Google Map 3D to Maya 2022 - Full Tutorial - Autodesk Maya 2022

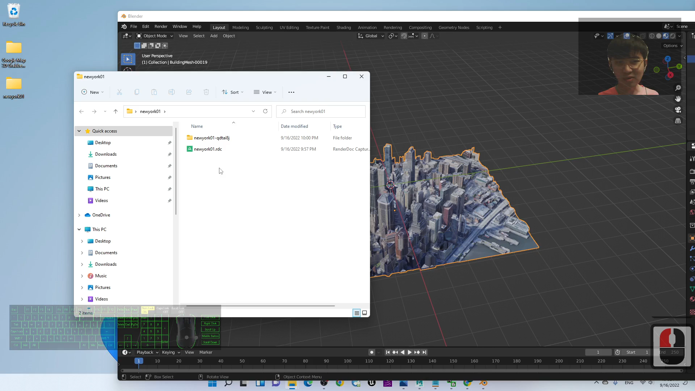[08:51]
so in this stage just wait for a while now it is exporting now you can see the
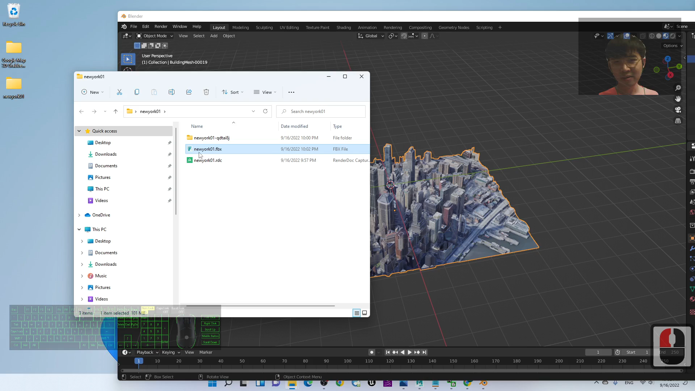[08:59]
New York 01 FBX already exported if you double click the FBX
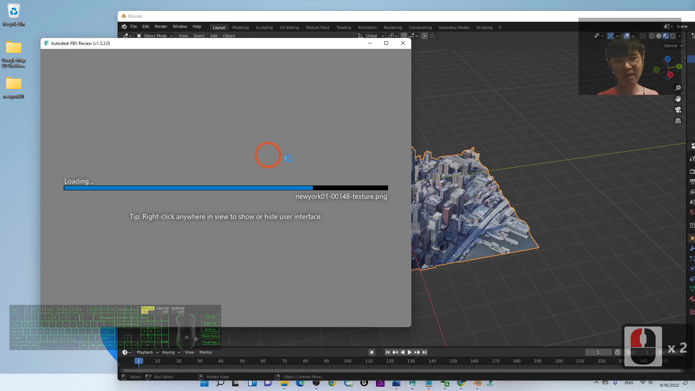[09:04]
it is either opens by using the
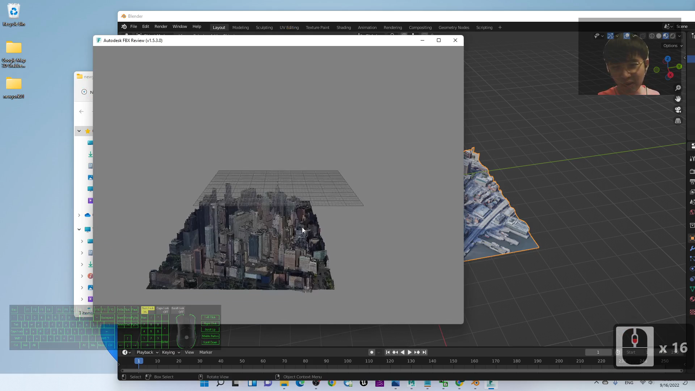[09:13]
the 3D viewer in your window tent or any of the compatible software that can view the FBX